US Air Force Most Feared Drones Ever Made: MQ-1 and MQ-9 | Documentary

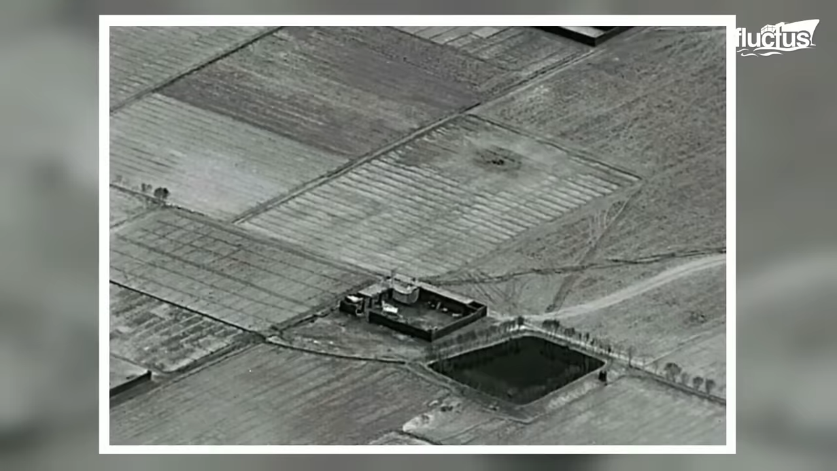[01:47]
the Predator boasts an unparalleled capacity for strike, coordination,
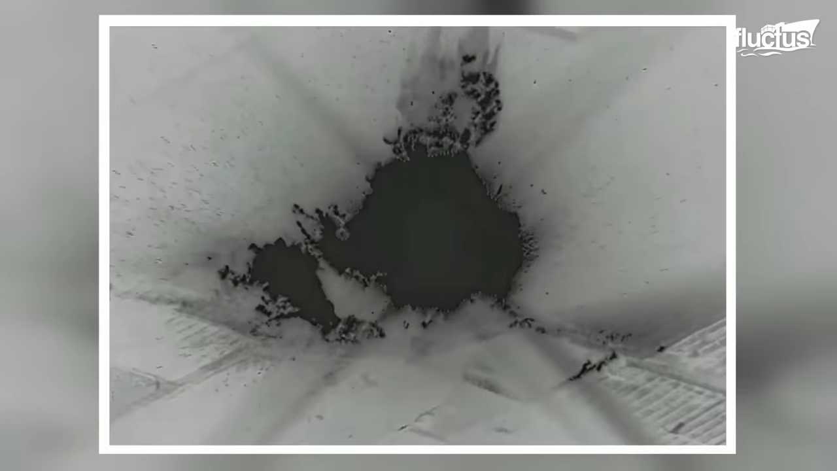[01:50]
and reconnaissance operations against high-value, fleeting, and time-sensitive targets.
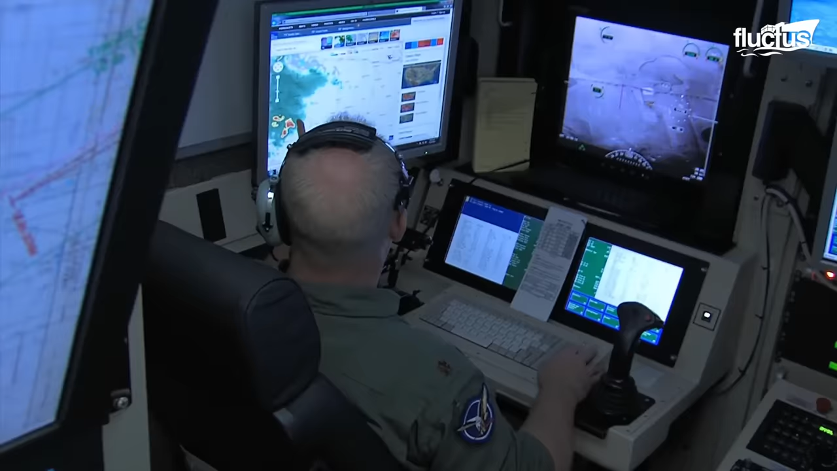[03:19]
the Predator primary satellite link, as well as spare equipment.